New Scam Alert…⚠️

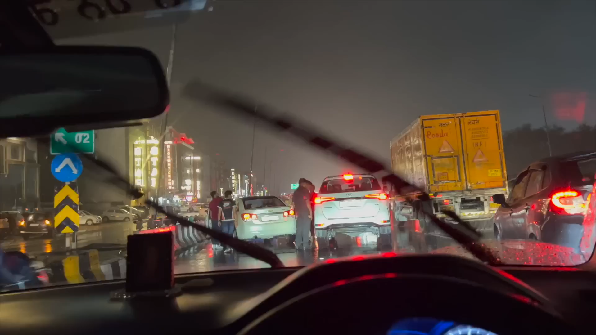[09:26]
भाई साहब यहाँ एक्सीडेंट हो गया, लड़ाई हो गई, सारे बाउंसर निकले हैं गाड़ी में बंदे के मारने के लिए।
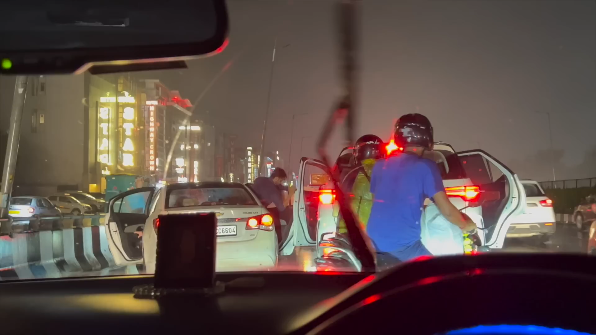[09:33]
क्या गुंडा कर दिया भाई साहब, देखो बैठ के वापिस जा रहे हैं।